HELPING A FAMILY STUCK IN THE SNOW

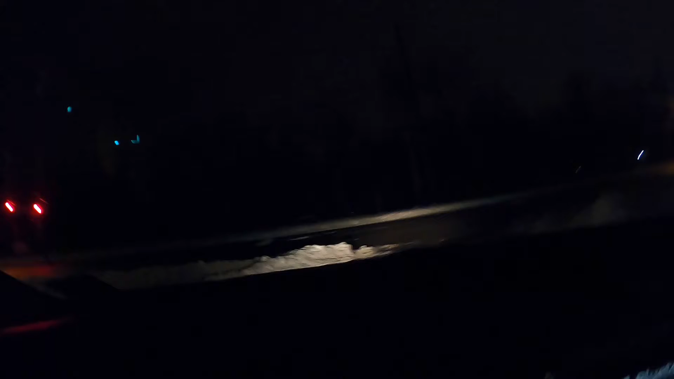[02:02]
So the main roads are Gucci, but some of these side roads are... I'm gonna see if this guy's still stuck over here. This guy might still be stuck. This guy's stuck. I'm gonna help him. I'm about to help somebody, bro. I never done this before.